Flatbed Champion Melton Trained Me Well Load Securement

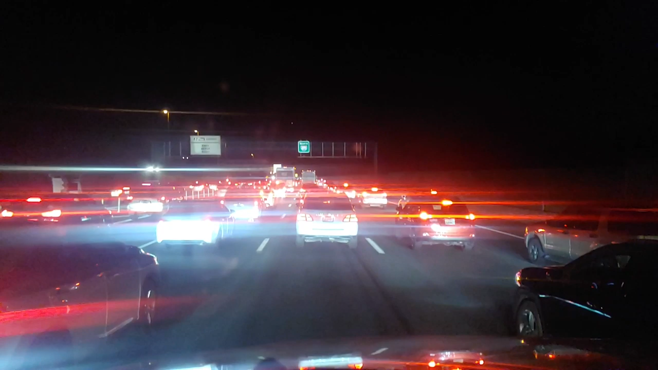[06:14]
I'm on the 495 bypass, Fairfax, Virginia, headed to Hagersburg, Maryland, to a Lowe's distribution center. 7:45 drop off. After I got empty today, I was in Richmond dropping that steel off.